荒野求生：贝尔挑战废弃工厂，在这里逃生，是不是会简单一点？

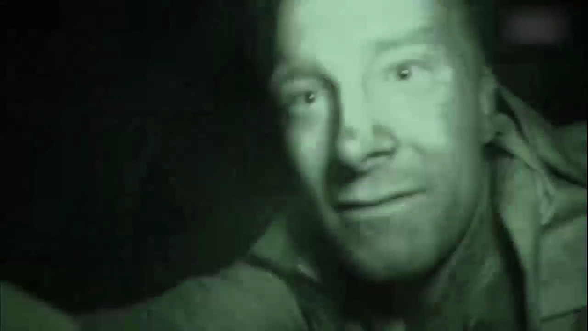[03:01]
Let's just flip this. I'm trying to access a building in search of survival essentials.
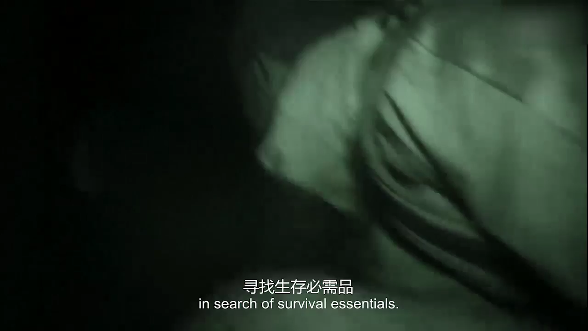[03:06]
But my torch is out and the series of ventilation shafts I'm following have just got a load narrower.